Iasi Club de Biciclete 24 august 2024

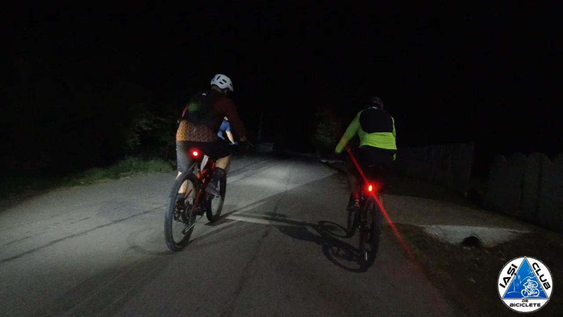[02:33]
Suntem la kilometru 65. 59 la tine? Uite, în stânga ai repricea, în dreapta ai scântia.